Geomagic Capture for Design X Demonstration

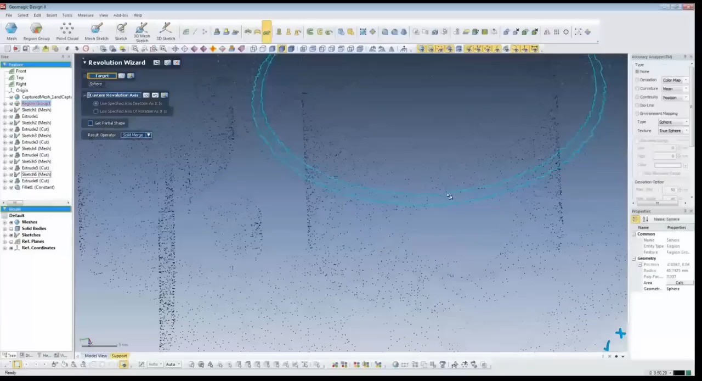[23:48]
And as you choose your geometry, you can then choose what you want to rotate around that. So I'm picking the inside there. That looks good. Now I'll choose my rotational axis, which is the cylinder.
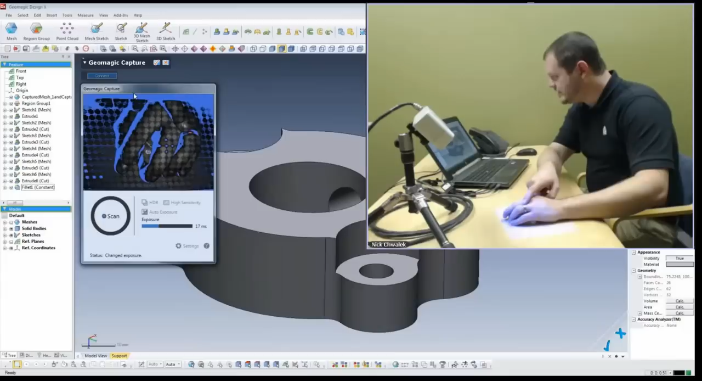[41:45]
It's, you know, kind of overexposed a little bit there. We'll just hit the scan. Now, the nice thing about this, and we didn't mention this a lot earlier,
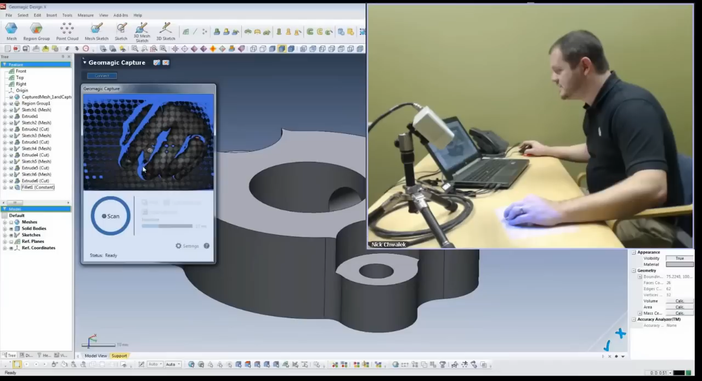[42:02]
was the exposure time is really, really fast. So where we shot at about 17 milliseconds, that's more than enough to, you know, get rid of any vibration or anything. If you expose up to the higher level here, then you need to worry about motion and vibration.
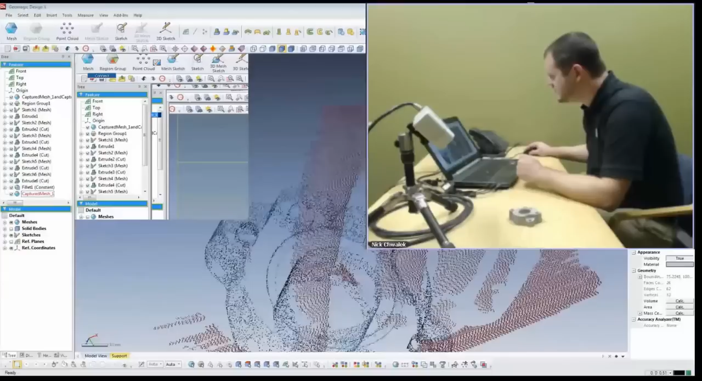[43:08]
So it looks pretty good. Your hands look great. They do look fantastic.